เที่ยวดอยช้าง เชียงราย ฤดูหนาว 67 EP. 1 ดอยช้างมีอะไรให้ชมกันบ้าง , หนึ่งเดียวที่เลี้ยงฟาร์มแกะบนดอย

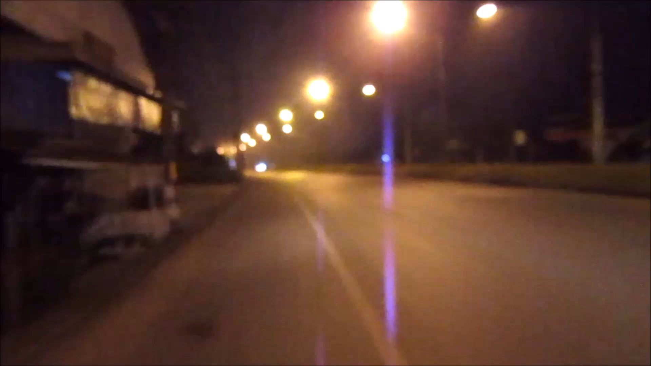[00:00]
ตอนนี้เราอยู่บนเส้นทางหมายเลข 118 ถนนเชียงใหม่เชียงราย
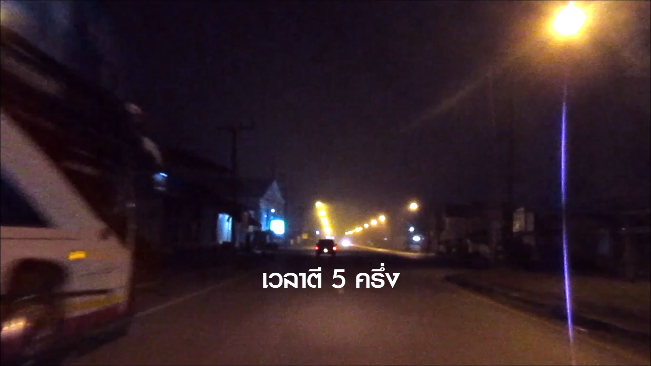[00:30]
สวัสดีครับเที่ยวแบบ Go Channelตอนนี้เป็นเวลาตี 5 ครึ่งเนี่ยครับเรากำลังจะไปดอยช้างกันเนี้ย